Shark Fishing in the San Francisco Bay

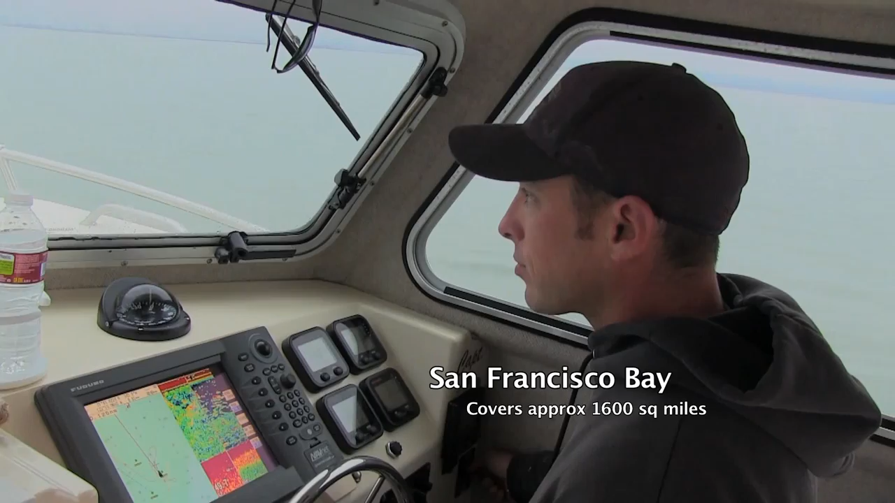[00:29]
And right now I'm in the South San Francisco Bay and Captain Jason is looking on the graph right now to find the fish.